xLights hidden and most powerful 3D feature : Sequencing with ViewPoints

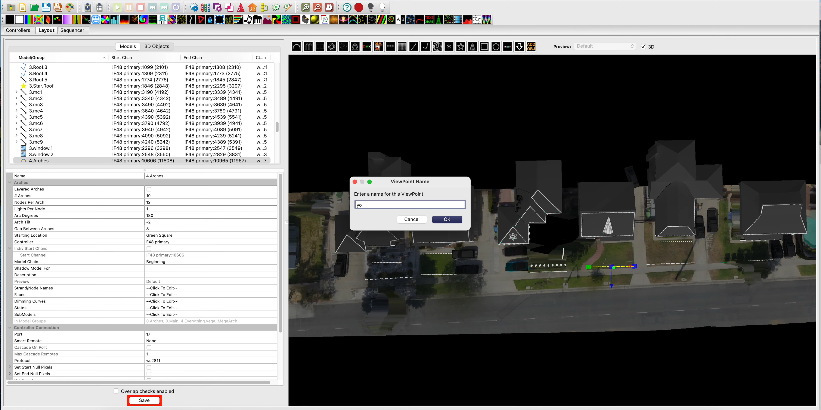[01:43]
And then you right click and go to save current viewpoint, I'm going to call this YouTube.top. This is for YouTube video. And I'm going to go and do another one over here. And go create viewpoint, save viewpoint again, go YouTube.north.high.
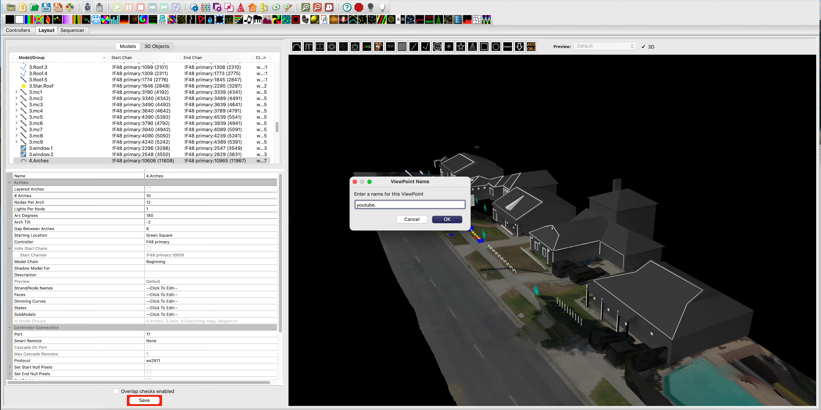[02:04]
There we go. So now we have those two new viewpoints that we can use in things, and we'll use them in sequences.
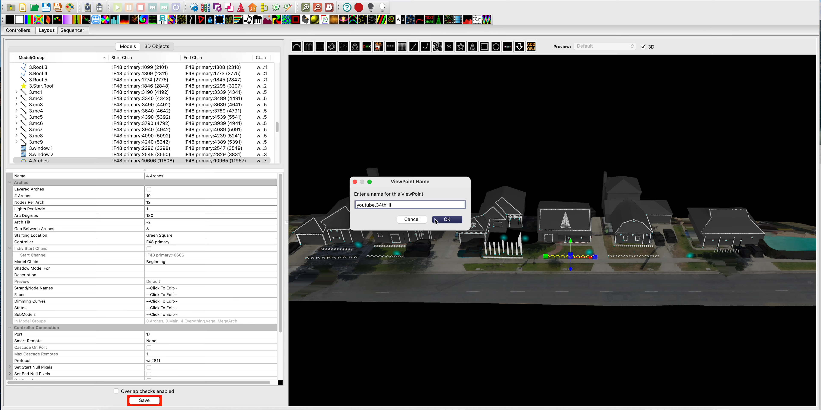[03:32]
Let's go save current viewpoint, YouTube, three fourths high. Back to our sequencer, back to here. Let's change this to, oh, if it's missing, just click off the effect and back, and then they pop to repopulate the list.
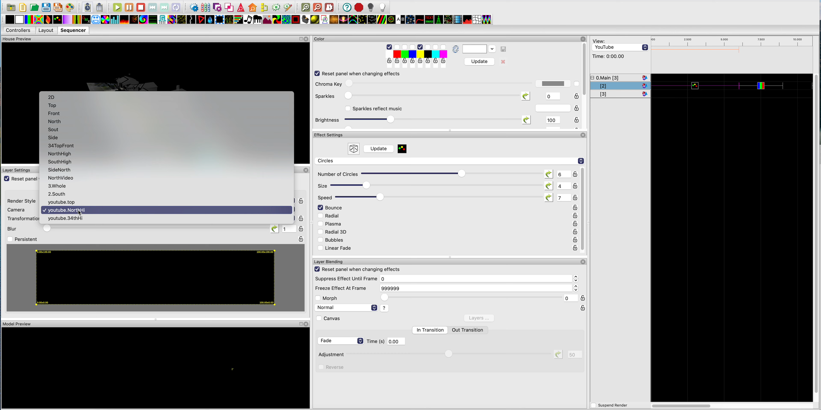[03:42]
So now we go load viewpoint, three fourths high. This is just to see it, what you can see here. We'll make that big for a sec here.
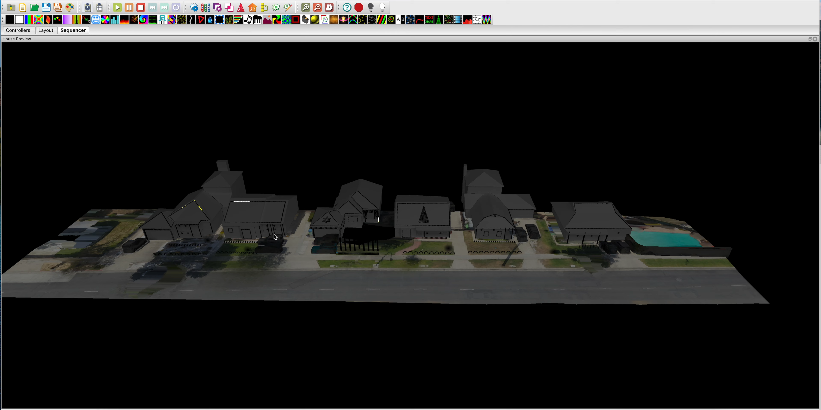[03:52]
So now you can see the circles. If you're ground level looking at things, it actually looks like spotlights are moving across things in 3D space, instead of just streaking back across stuff.